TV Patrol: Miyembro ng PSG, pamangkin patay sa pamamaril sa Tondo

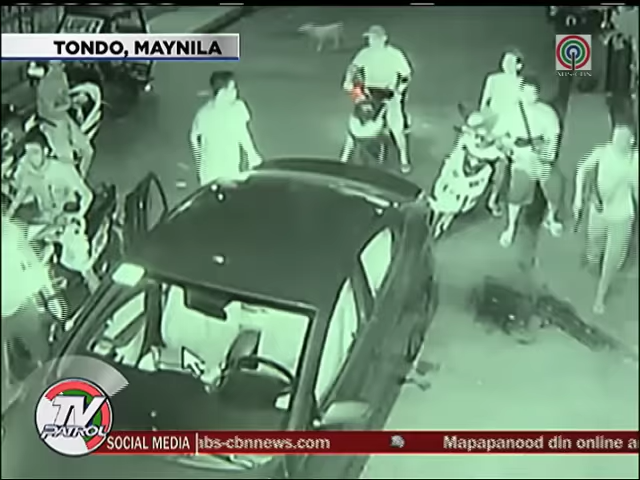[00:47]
Niresbakan naman ang grupo ng lalaking nakaputi si PO2 Gabriel sa kanilang baluarte.
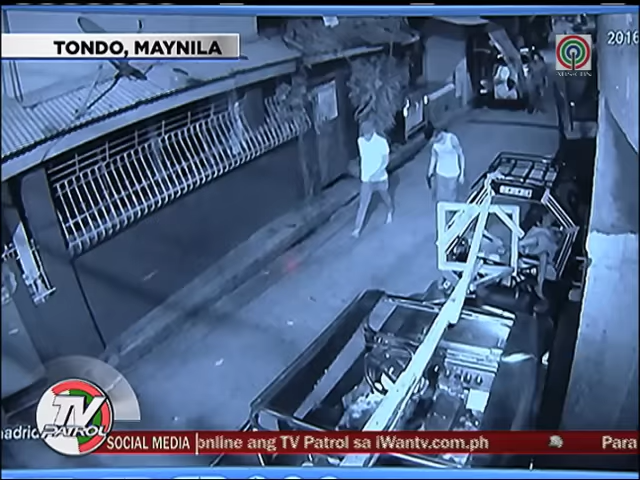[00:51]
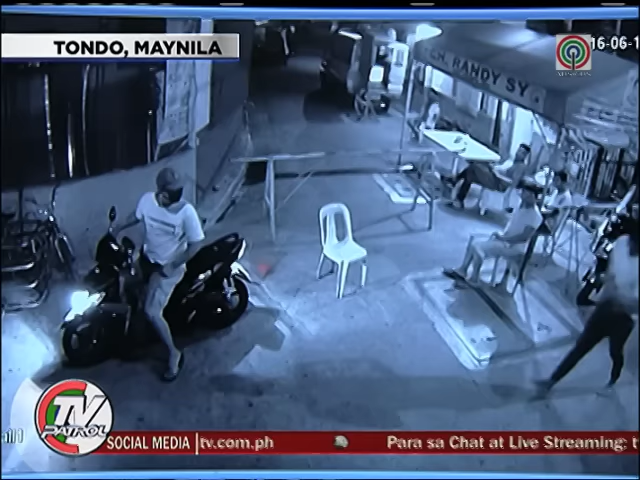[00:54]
Sa isa pang kuha ng CCTV sa Coral Street, makikita ang dalawang lalaking walang habas na nagpapaputok sa walong lalaking nagtatakbuhan.
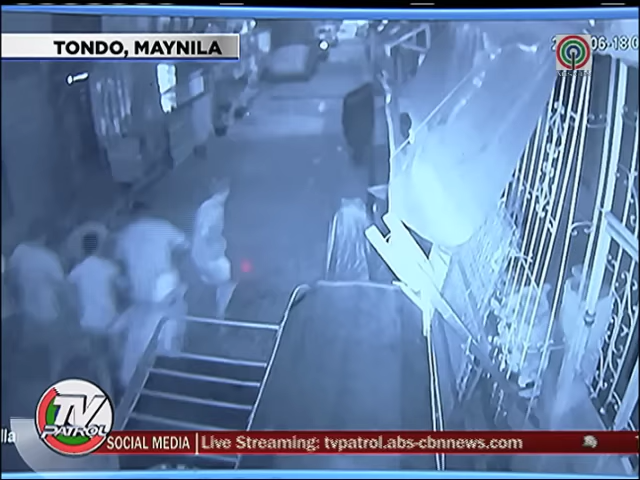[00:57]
Dito na napatay si PO2 Gabriel at nadamay ang pamangkin niyang si Crisanto Giovanni Lozano.
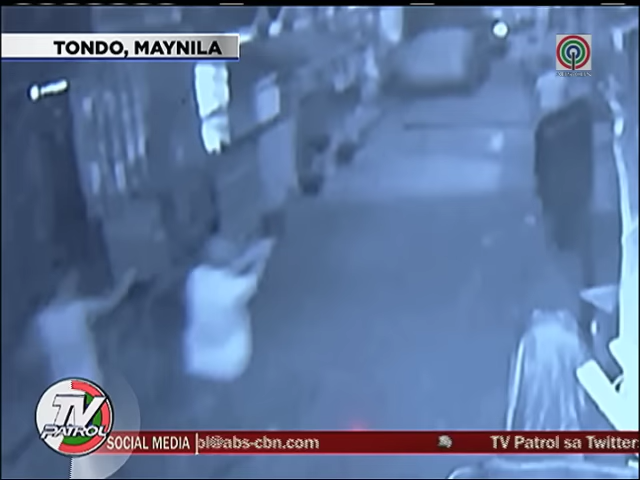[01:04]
Nadapa si Lozano habang tumatakbo palayo sa mga gunman.
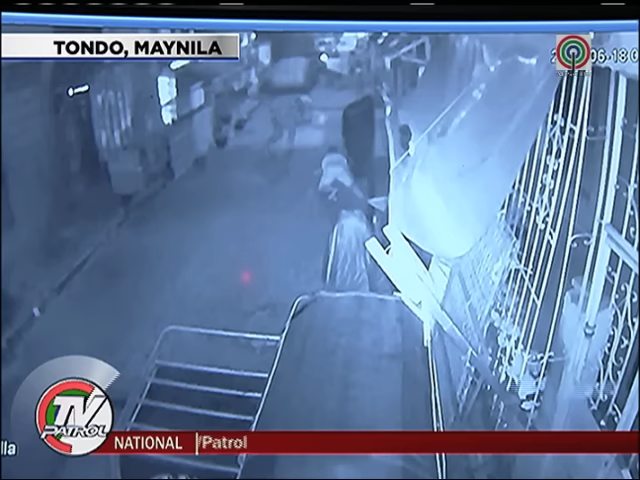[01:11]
Nang madapa, pinalo siya ng isa sa mga gunman sa ulo at binaril. Bilang isang magulang, bawiin yung buhay ng anak ko ng ganung paraan. Hindi po tamay.